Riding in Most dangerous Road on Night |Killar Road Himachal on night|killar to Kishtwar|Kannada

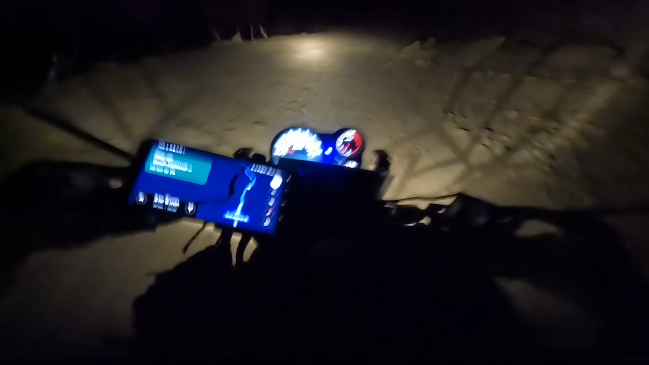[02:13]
ಸೊ ತುಂಬ ಹೈಟಲ್ಲಿ ಇದ್ದೀವಿ ಇವಾಗ. ಸೊ ಆ ಕಡೆ ಫುಲ್ಲು ಪಾತಾಳ ರೋಡು ಇಲ್ಲೆಲ್ಲ. ಸೊ ಸ್ವಲ್ಪ ದೊಡ್ಡದಾಗಿದೆ, ಬಟ್ ಹೋಗ್ತಾ ಹೋಗ್ತಾ ತುಂಬ ಚಿಕ್ಕದಾಗಿದೆ.